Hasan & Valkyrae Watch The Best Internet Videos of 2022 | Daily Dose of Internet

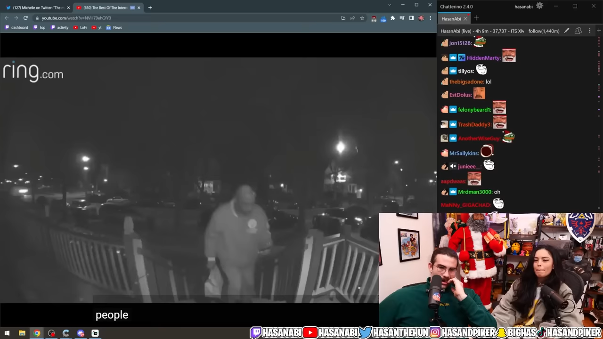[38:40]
People inside this house were watching a scary movie and totally forgot that they ordered some food delivery.